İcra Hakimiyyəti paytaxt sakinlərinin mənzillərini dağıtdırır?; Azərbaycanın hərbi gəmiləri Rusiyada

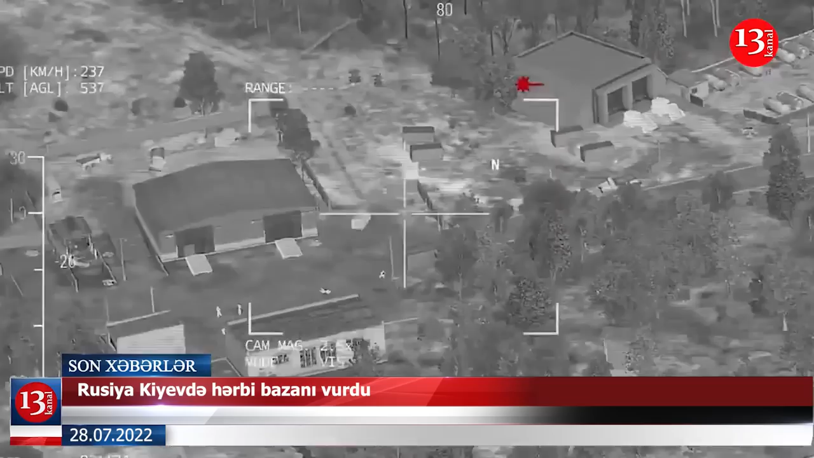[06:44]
Rusiya ordusu Qaradəniz və Belarus istiqamətindən Kiyev vilayətindəki hərbi hissəni raketlə vurub.